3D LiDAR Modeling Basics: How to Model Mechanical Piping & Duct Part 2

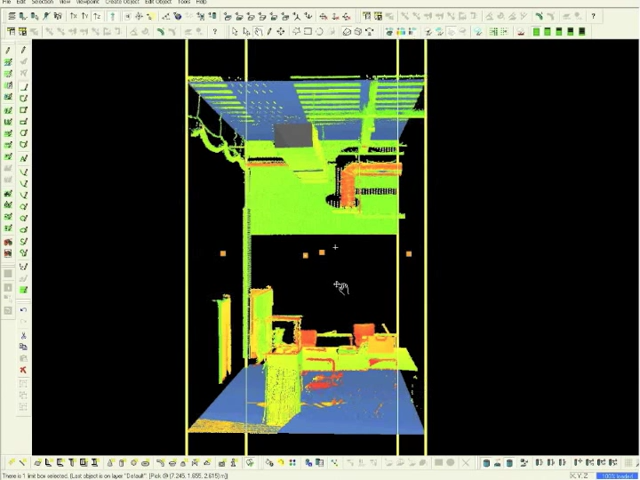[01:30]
Select the left view icon and then choose the orthographic mode. Select the Single Pick function to further isolate the modeling area.
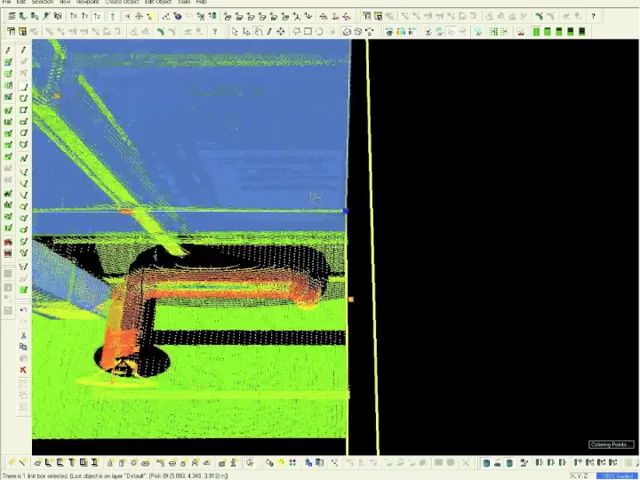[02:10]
Select the Single Pick icon again and place a pick on the duct. Right mouse click and select Region Grow then Cylinder.
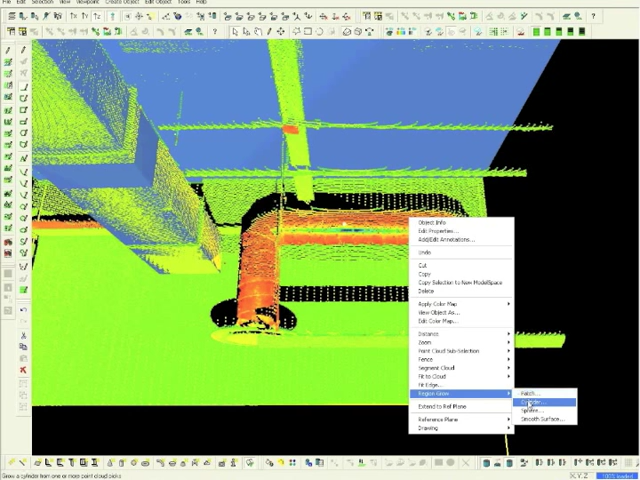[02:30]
This window shows us that Cyclone ran through a sampling of the picked area and determined that 20% of a curved surface will enable the software to recognize the area as a cylinder. We can also see that Cyclone recognized 2,603 points. We need to eliminate some of the surface points that appeared on the same plane in order to work within the cylinder area.
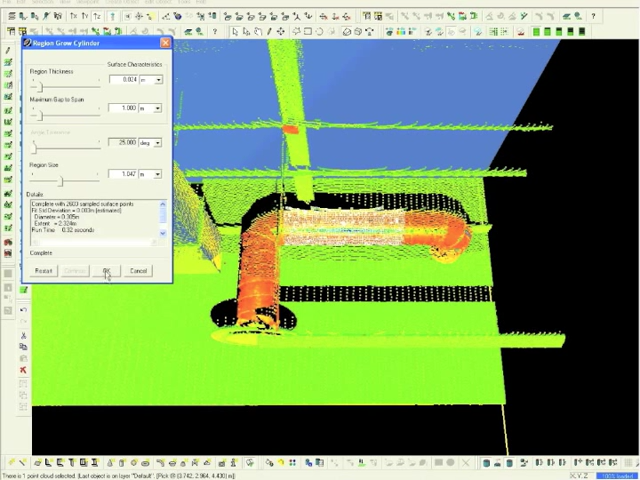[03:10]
To remove the unwanted surface points, we simply reduce the region size. We can now click OK to exit the window.
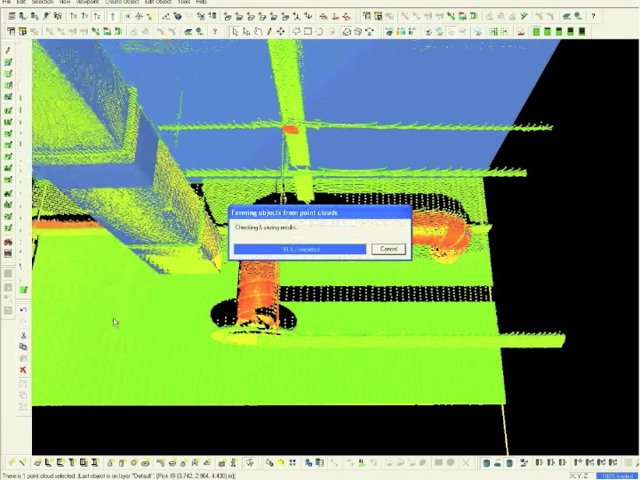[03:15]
Now we can see that Cyclone has generated a cylinder in the area.
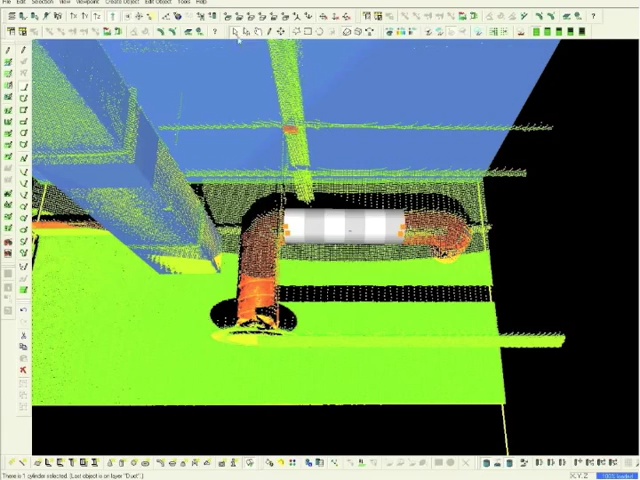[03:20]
Select the Single Pick icon to adjust the cylinder to the correct length.
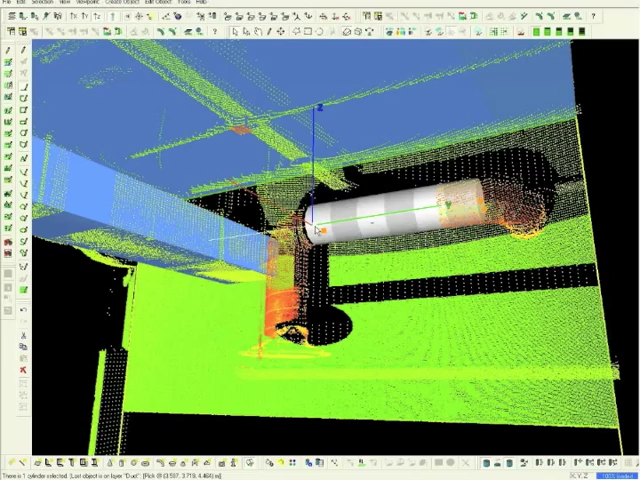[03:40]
Now we will repeat this process on the other part of the duct. Select the Single Pick icon and place a pick on the other area of the duct.
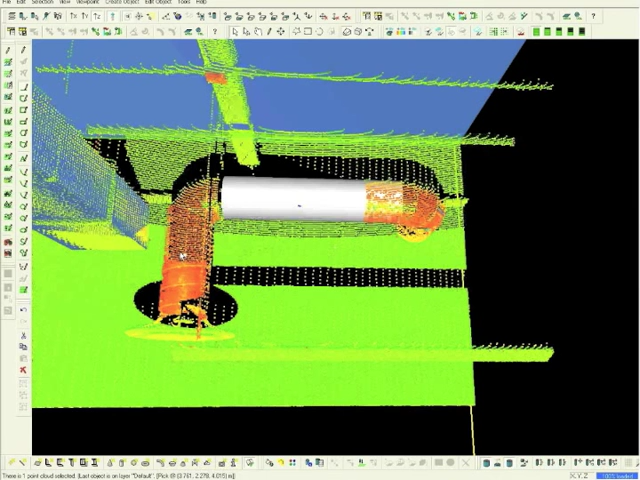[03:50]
Right mouse click, choose Region Grow then Cylinder.
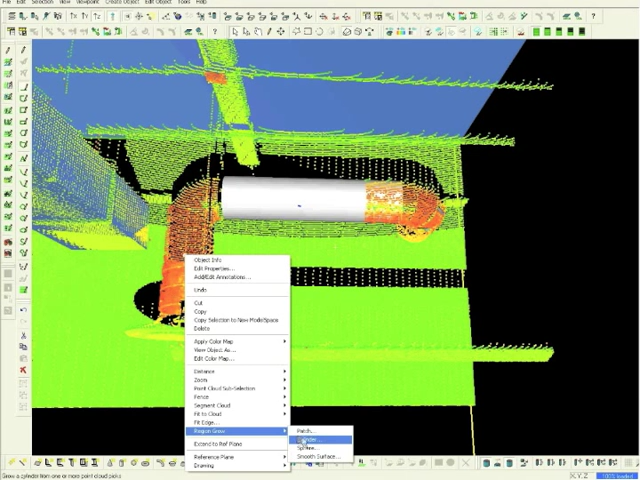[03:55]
In this window,
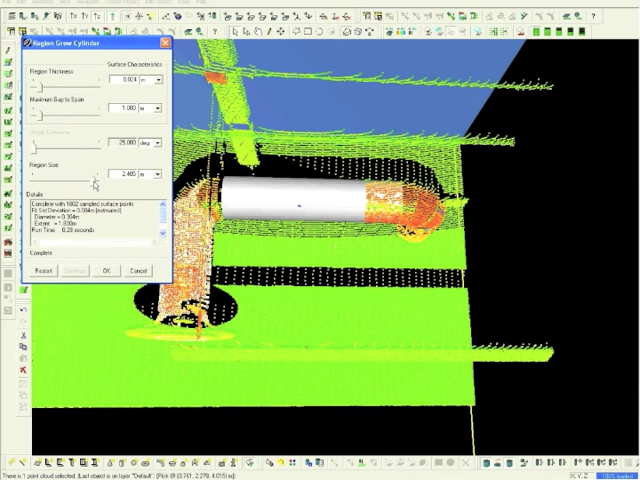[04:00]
use the cursor to reduce the points in the region size area until the points are isolated to the area where we want to place a pipe. Cyclone will go to work forming a cylinder from the point clouds. At this point, it is important to check that both cylinders are the same diameter. Choose the first cylinder that we created. From the main toolbar, select Edit Object and then highlight the Edit Properties option.
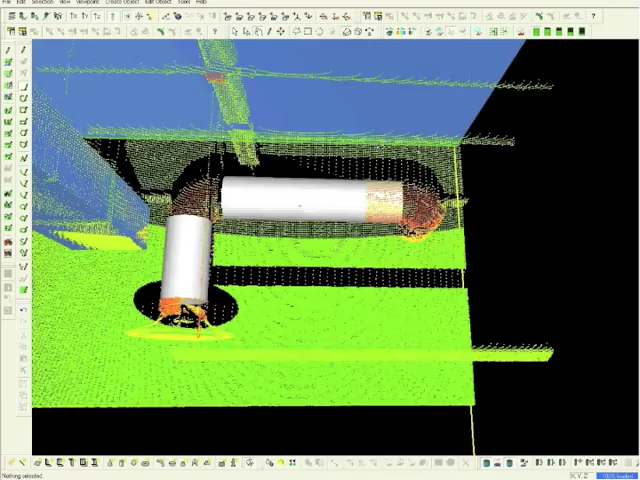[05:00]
Now, select the Single Pick icon in order to create another cylinder. Place a pick on the area to be modeled. Right mouse click and highlight Region Grow and then Cylinder. Again, we need to reduce the points to a smaller area.
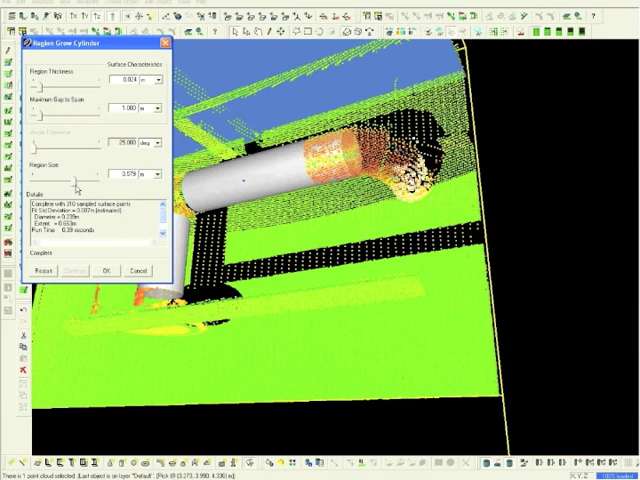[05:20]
Click OK to exit the window.
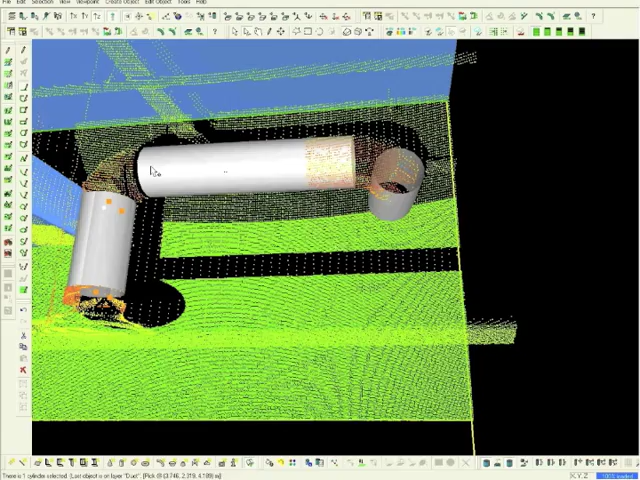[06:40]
Now click on the Multipick Mode icon and place a pick on the end of each cylinder that we would like to connect. Right mouse click and highlight Piping Connectors, then choose Elbow Connectors. We can leave the default as 1.5.